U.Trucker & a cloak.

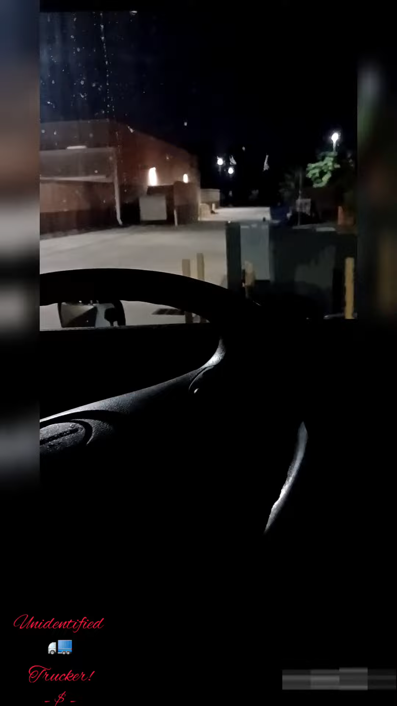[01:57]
sitting in the dark naked nah not quite well this is the front of the truck who said we don't know how to get into tight spaces and this is the back of the truck